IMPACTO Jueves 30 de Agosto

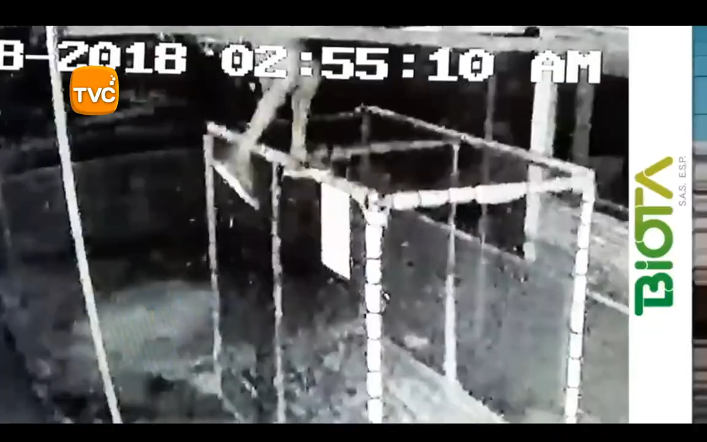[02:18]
Así, en cámara de video quedaron en evidencia los... En Barranca Bermeca,
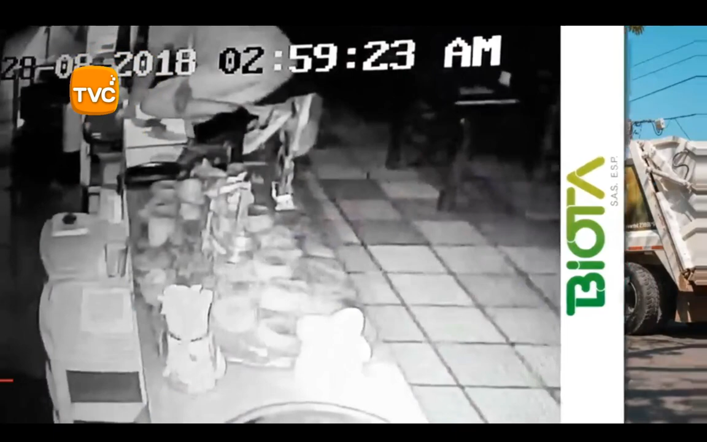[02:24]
ladrones robaron un restaurante en el barrio Pueblo Nuevo y también encontraron un cadáver en el río Magdalena, según el resumen de noticias de Yariguíes Estéreo.
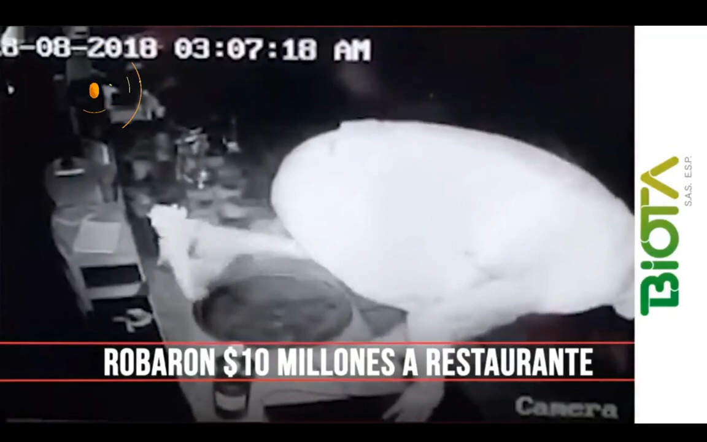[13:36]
una unidad de sonido y les quedó tiempo hasta para llevarse licor del establecimiento El Hurto.